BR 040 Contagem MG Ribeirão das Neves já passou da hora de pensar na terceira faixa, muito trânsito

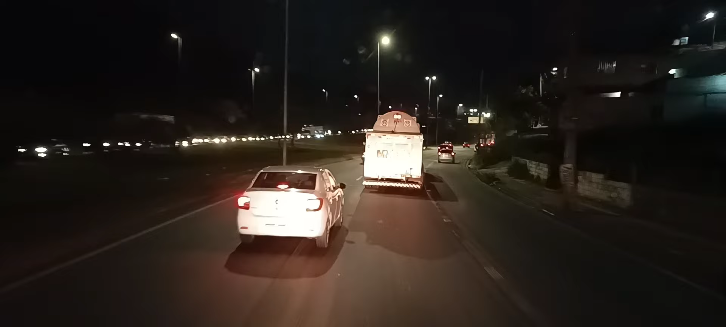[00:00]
Lá de lá tá bem brabo esse pedaço aqui também, pessoal.
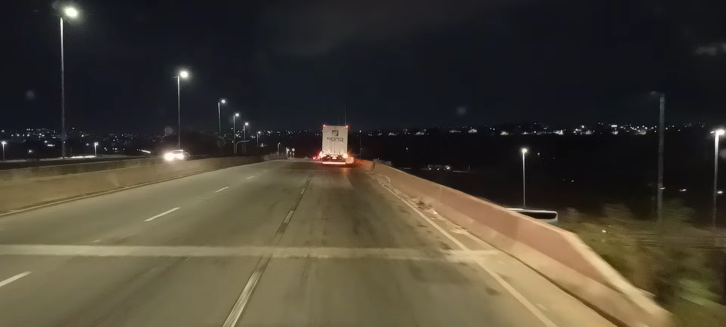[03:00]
Tá carregado, mas tá fluindo o trânsito.
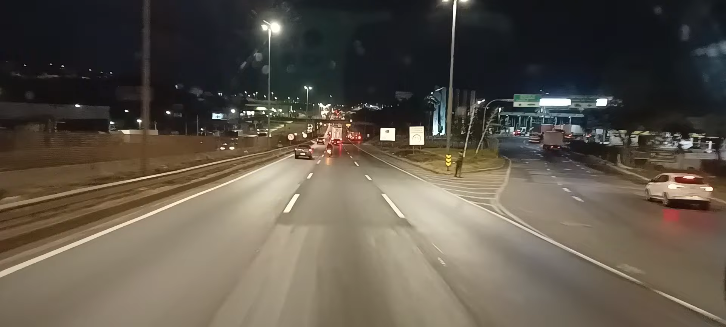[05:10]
Aí na frente vira duas faixas, pessoal. Aqui tinha que ter três faixas, pelo menos três faixas direto, pessoal, até passar a balança.
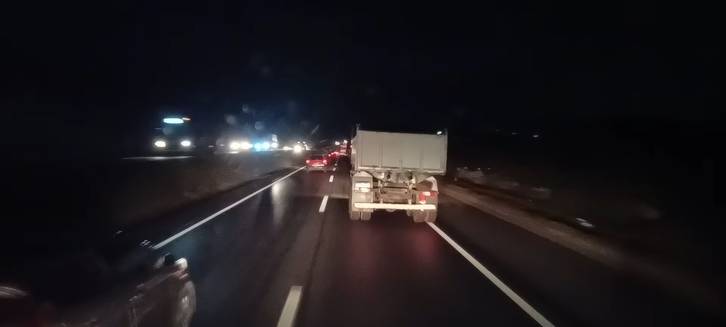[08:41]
Pelo jeito fizeram um recapeamento aqui, pessoal.
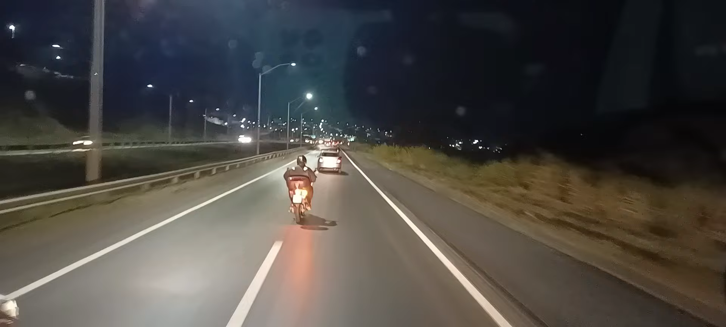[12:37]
Você tá vendo aí, pra vocês verem, pessoal? Todos os veículos que saem é obrigado a cruzar de um lado pro outro pra retornar. Não tem um retorno aonde eles não teriam necessidade de enfiar no meio dos outros veículos. E aí eles fazem o quê? Enche a rodovia de radar, pessoal.
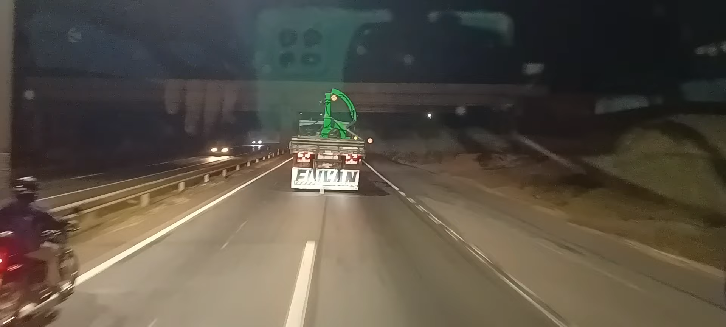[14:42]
Seu Zé, o Gerdau do Fiat Uno branco ali, pessoal, dormindo em cima da rodovia.
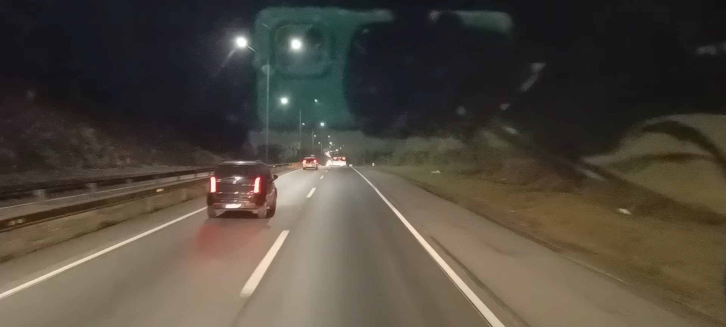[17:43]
É igual um seguidor aí, ou visualizou aí, comentou aí, que aqui tinha que ser pelo menos 3 faixas a quatro faixas até passar. E eu concordo com ele. Tinha que ser, pessoal. E espaço para construir terceira faixa? Aí tem, ó. Dinheiro tem também. Ribeirão das Neves.
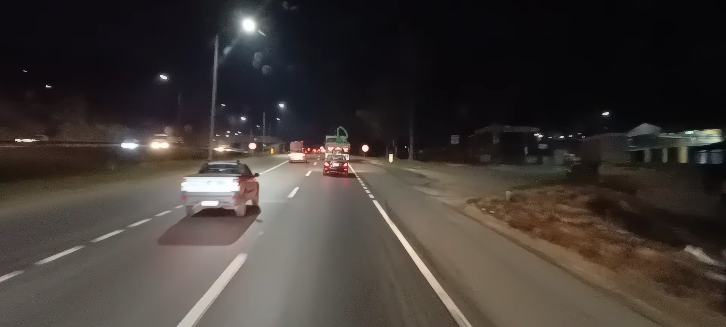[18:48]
Você ainda deparar com uma situação dessa, pessoal. Ele vai cruzar aqui do lado direito aqui, ó. Ponto de ônibus, pessoal. É beirando a faixa de rolamento. Olha o perigo, pessoal. Tá vendo, ó? Olha aí. Ó.
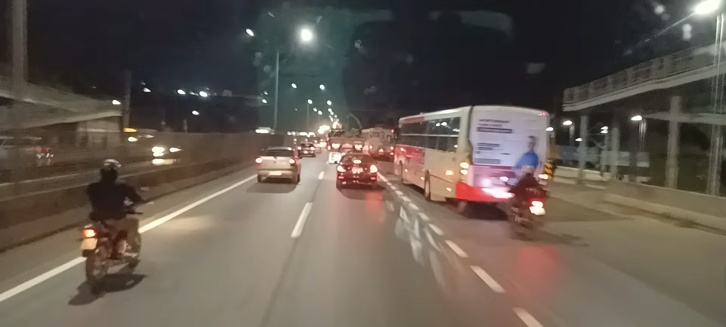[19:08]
Dá uma olhada aí o balaio de gato, porque não tem espaço pro ônibus ir, pessoal. Dá uma olhada.
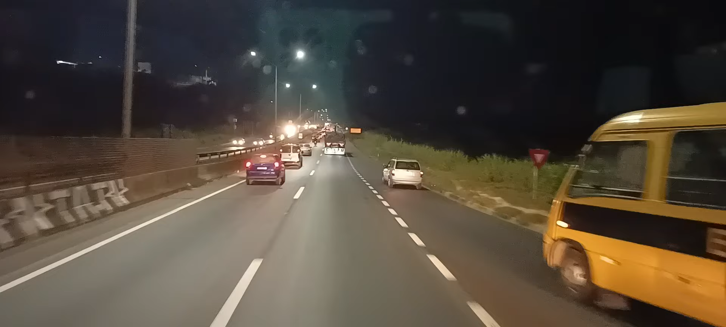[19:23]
Tem espaço, pessoal. O ônibus para, ele é obrigado a enfiar no meio de todos os veículos. Se eu tivesse uma distância mais longe, eu tinha segurado para eles, pessoal. Mas não tem como eu meter o pé no freio de repente também. Acaba vindo o outro, acaba colidindo na traseira da carreta, batendo atrás. É igual eu falo, você vai ajudar alguém, você tem que prestar atenção atrás de você primeiramente.